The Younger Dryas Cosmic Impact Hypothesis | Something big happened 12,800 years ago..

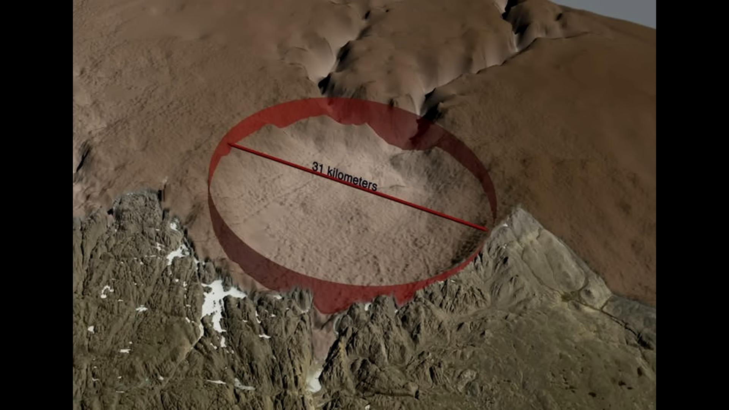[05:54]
it's theorised that a mile-wide iron asteroid hit the Hiawatha glacier travelling at around 12 miles per second to cause this crater,